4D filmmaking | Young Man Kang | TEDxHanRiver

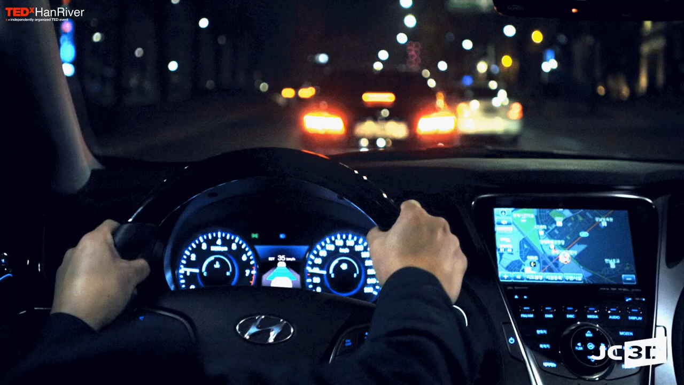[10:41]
그리고 이 남자 주인공이 옆에 미인이 타고 있으니까 이렇게 긴장을 하다가 앞에 차가 있으니까 갑자기 서잖아요.